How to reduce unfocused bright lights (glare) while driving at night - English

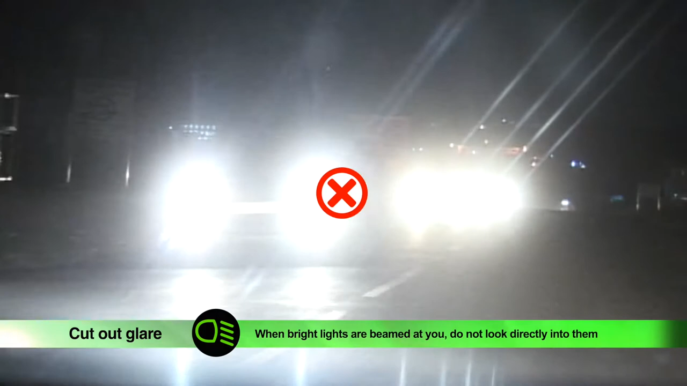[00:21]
best practices for night driving does not permit the use of high beams when other vehicles are around. Do not drive with your high beam because it will blind other road users. Drivers are advised not to look directly into bright lights beamed from approaching vehicles. You can reduce glare from behind by flicking your rearview mirror up to cut out the bright light.